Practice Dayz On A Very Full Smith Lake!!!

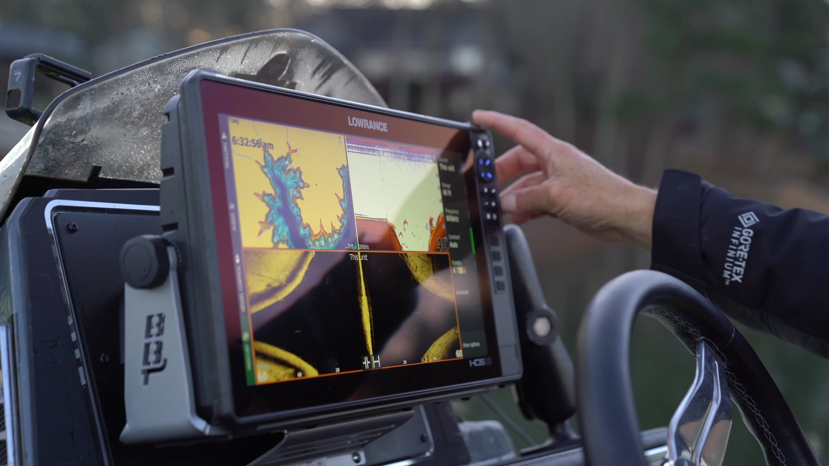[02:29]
I was looking at 300 feet. Hard to see a fish at 300 feet on your structure scan scale. Love this Shamu.
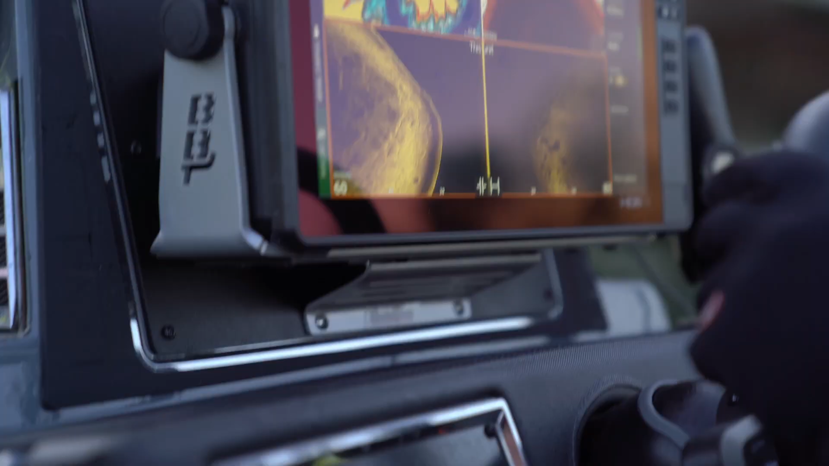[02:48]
Cool, something sitting off the side there.